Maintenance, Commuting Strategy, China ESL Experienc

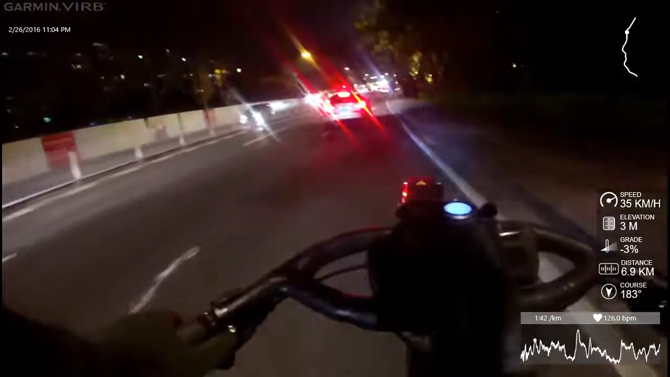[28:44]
When you're going fast enough and you're on a multi-lane road like this, you can merge over in the motorcycle position.
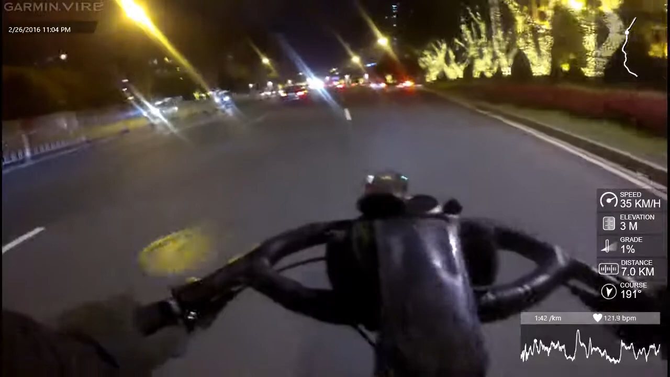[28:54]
I tend to stay out of the very far lanes because that's where buses go, and buses are not nice. And like, we're here in the motorcycle position, this lane. Nobody needs this lane.
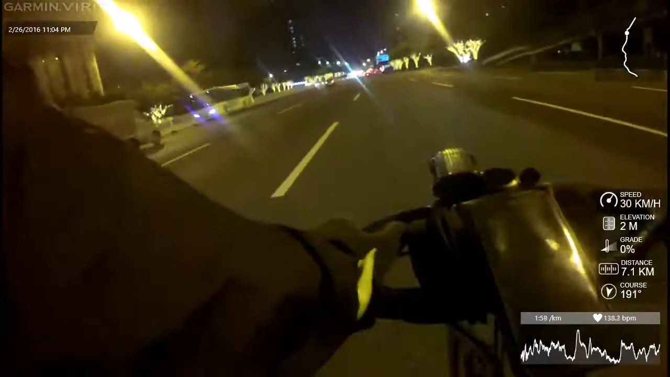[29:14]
I'm not flying right now, but I'm not going so slow to bother anybody. You can go around me. As far as the bridges up here, I'll take the underpass instead of going over the bridge and
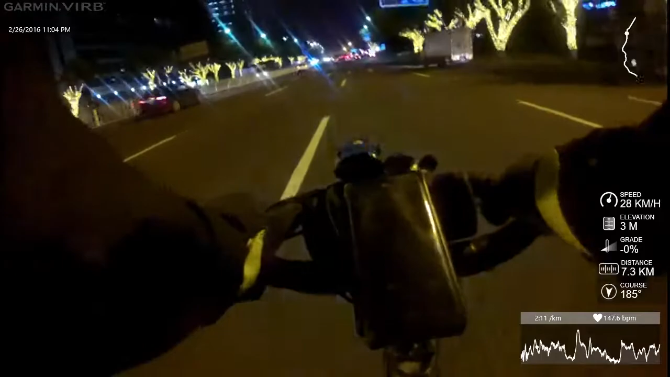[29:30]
see all the pedestrians and cars. More chances for accidents up there. And you know, you got a lot more accidents with people on bikes and motorcycles than you'd realize. It's not just about the cars, let me tell you. But there's a threat everywhere. Watch the threat.
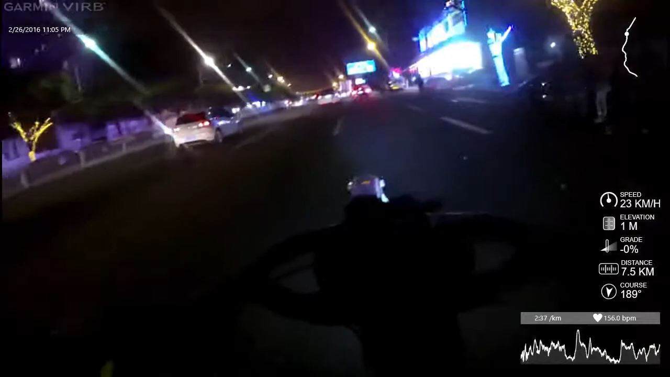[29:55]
Keep your lights on, daytime and nighttime. A little bit out in the middle of the street like this, all lit up, they can see it real good. But in nighttime, most of the people are gonna be drunk. So you gotta watch out for them. Oh, my battery's gonna run out on my watch. I hope not. Come on, Garmin.
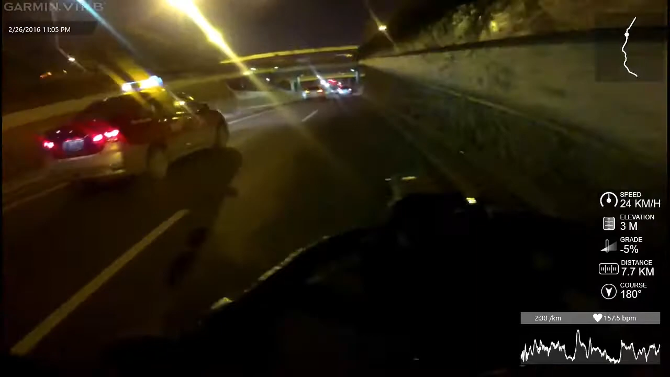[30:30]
Come on. Don't run out. I don't want to ride for nothing. Strava needs me. Now, what else can I tell you about commuting, man? Be safe. Whenever you feel too tired to ride your bike, go out and ride it some more.
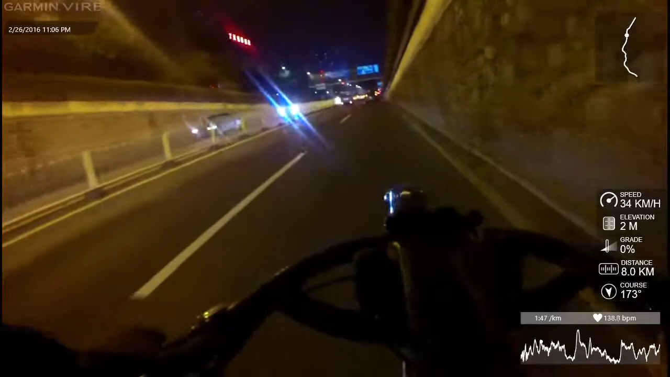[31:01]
And it's good, cheap health insurance. Keeps you healthy. See the car washers out there? Washing cars, motorcycles. I should stop and let them wash my bike one day. I don't have time to stop.
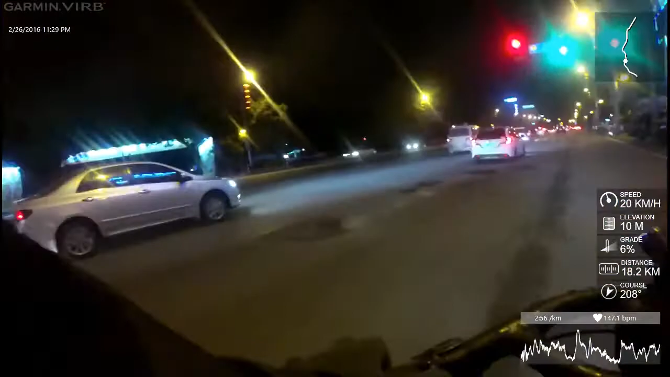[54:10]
But it actually feels less challenging to ride up this grade right here. I mean, I know I'm going up a grade right now. I mean, when I get to the tip, I'll start feeling the pressure, but right now it actually feels like I'm riding down. I could shift up into my highest gears normally, which I normally don't climb the mountains like that, the hills like that. Strange. So anyways,